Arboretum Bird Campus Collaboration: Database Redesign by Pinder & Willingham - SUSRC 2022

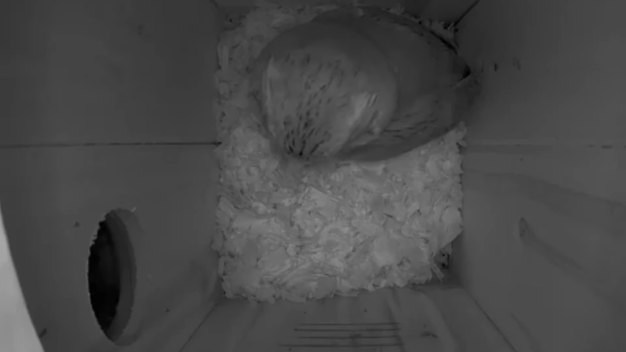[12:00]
Here we have our screech owl. He's our first guest of the bird nesting season.
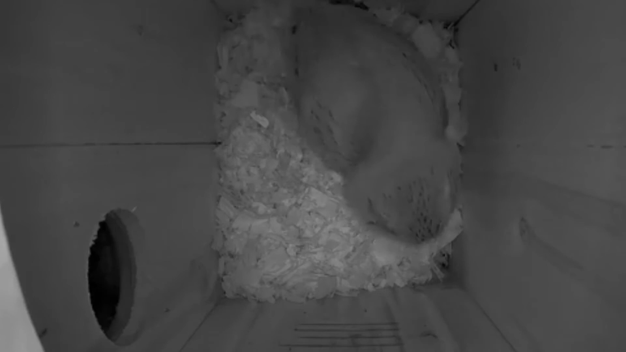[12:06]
So once we set up these bird boxes, now we have streaming and we have the ability to now show you
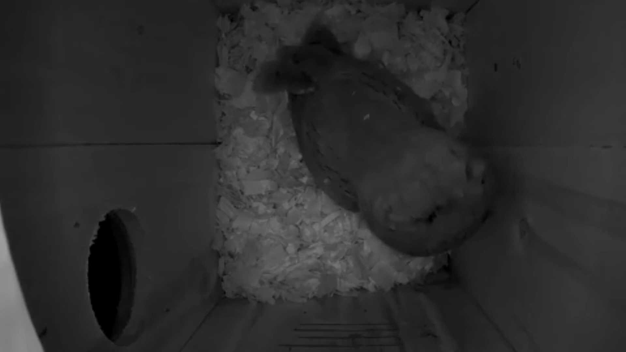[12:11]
a live photo or a live look inside of these bird boxes. Of course, I'm showing you this because last I checked, one of our bird boxes right now, we don't have any bird guests inside.
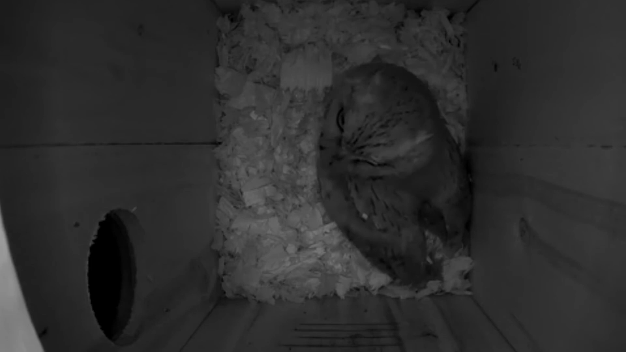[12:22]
But so here's one of our screech owls over there by the Environmental House across from Camden Avenue.